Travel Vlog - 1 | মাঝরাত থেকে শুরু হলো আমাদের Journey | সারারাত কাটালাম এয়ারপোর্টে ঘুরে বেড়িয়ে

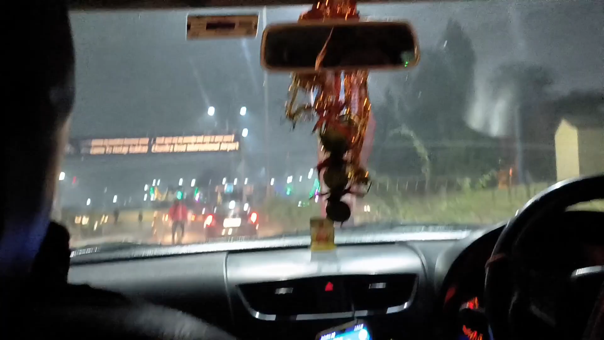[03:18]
আর এখানে দেখো তোমাদের দেখিয়ে দিচ্ছি একবার, এয়ারপোর্টে আমরা ঢুকছি, এই যে নেতাজি সুভাষচন্দ্র বোস ইন্টারন্যাশনাল এয়ারপোর্ট।